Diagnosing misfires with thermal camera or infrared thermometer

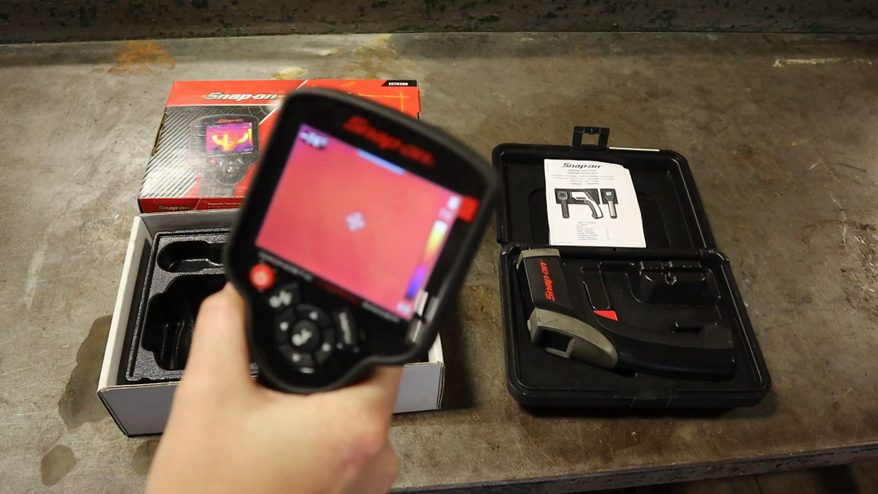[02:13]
So like my hand right here, and we've seen this on a lot. I mean, you remember the old movie, The Predator and things like that. This was used. Now, this does have some lag time. Okay, so seeing things in real time, it takes about a half a second for it to report. And of course, it has our scale right here, 72 to 76 degrees. That, of course, is going to change and are 75 degrees. That's what it is pointing at. So I can take this.
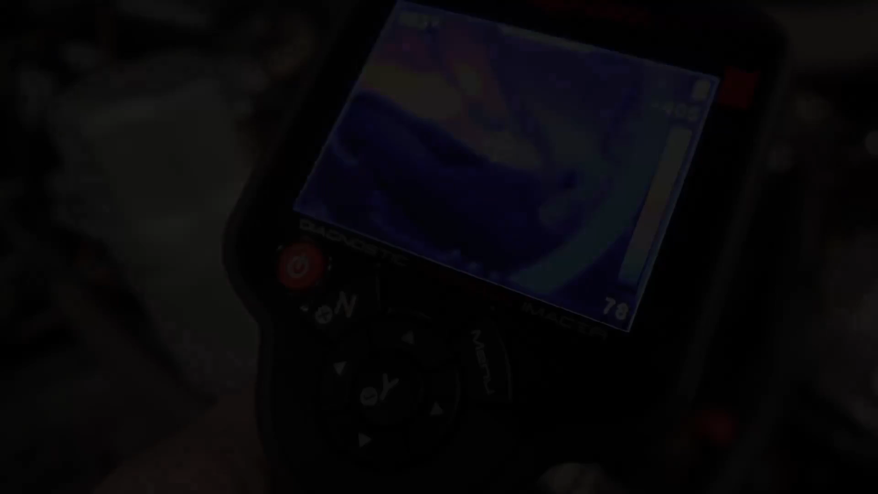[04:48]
So let's go ahead and get this truck cranked up and then I'll show you how we use this to find out what cylinder is misfiring. All right, so the problem right here,
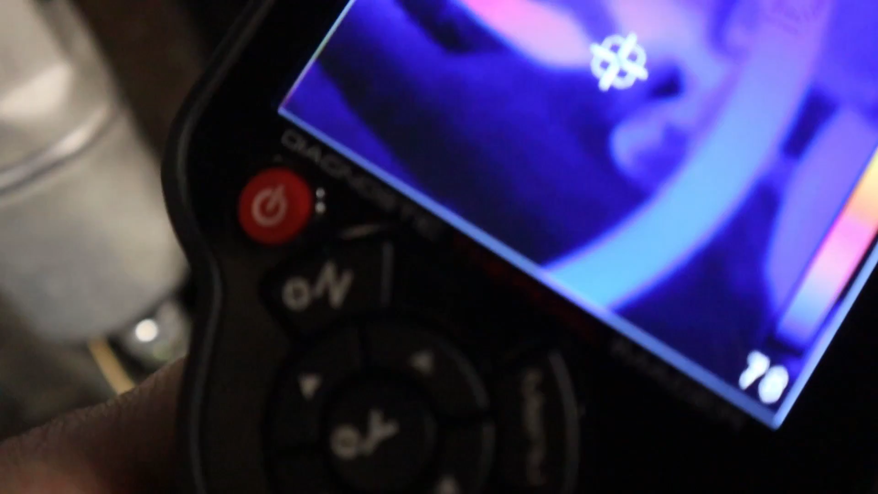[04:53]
I'm showing you the temperature. This is only about 140, 150 degrees.
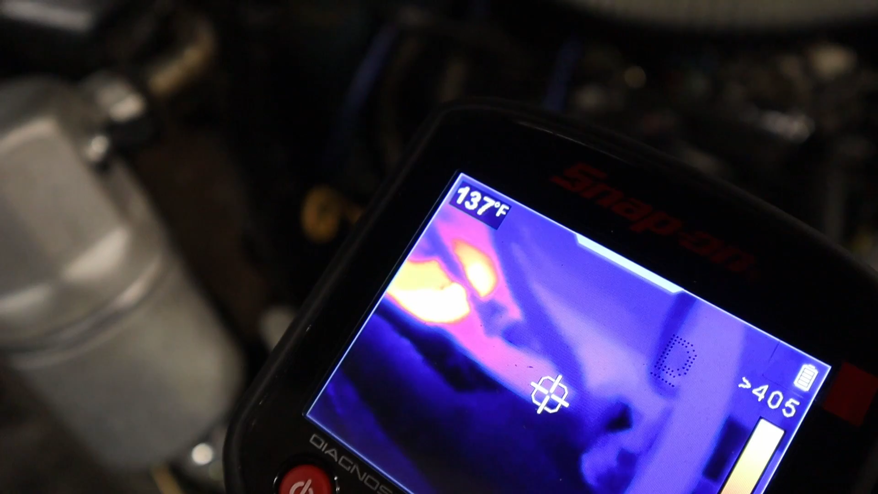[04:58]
On screen: spot 137°F
Over here, we've got around 356, almost 400 degrees.
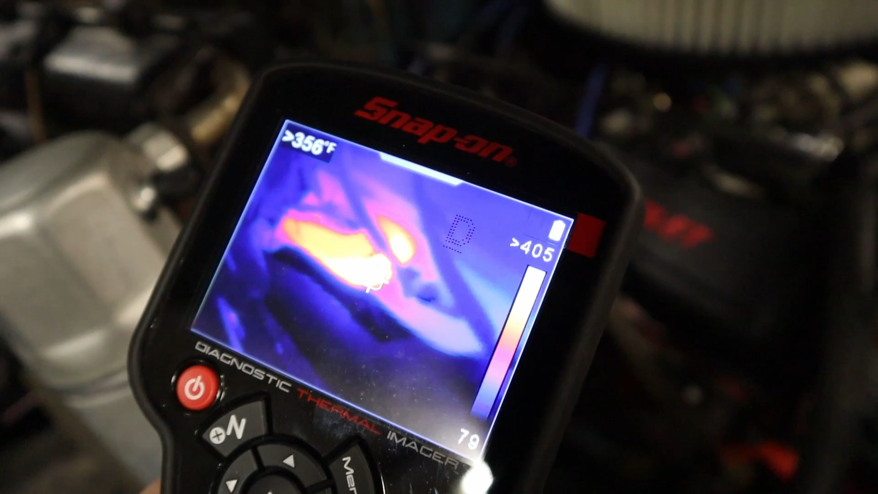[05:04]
So we've got a dead cylinder right here.
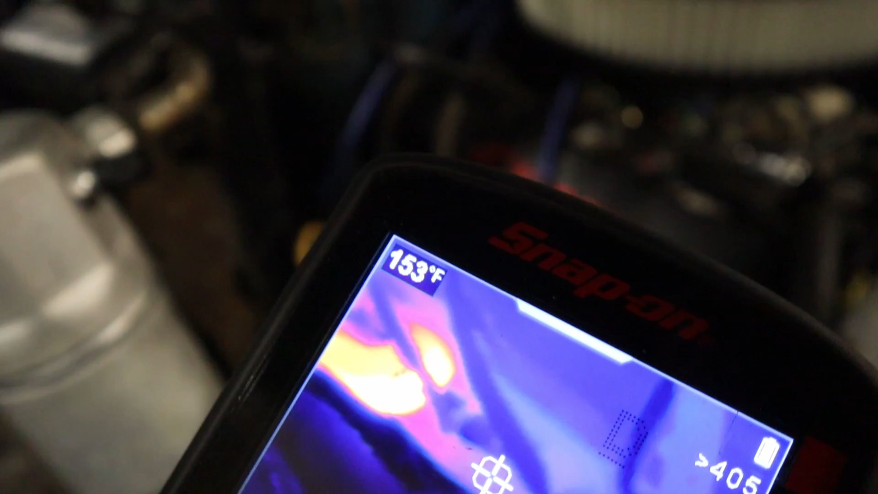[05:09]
On screen: spot 153°F
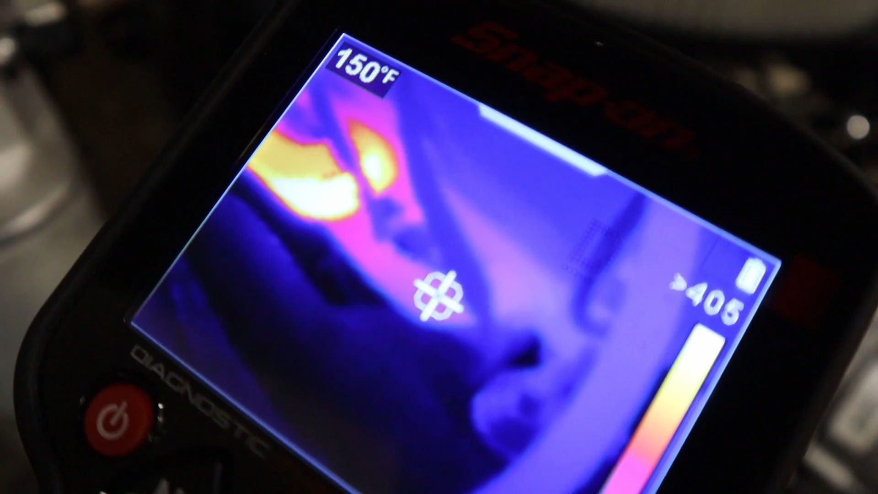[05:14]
On screen: spot 150°F
That's going to be a problem. Okay, so 30 seconds into cranking this vehicle up, we already found out where the misfire is, what the problem area is.